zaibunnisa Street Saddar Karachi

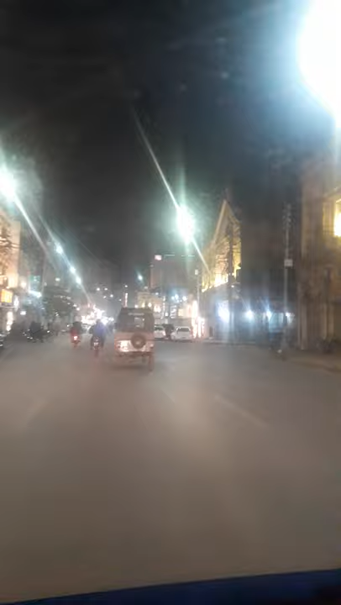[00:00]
A road is right Which road? Abdullah Arum Road I see the street that is a Zipra street from Karachi I see the street from Karachi I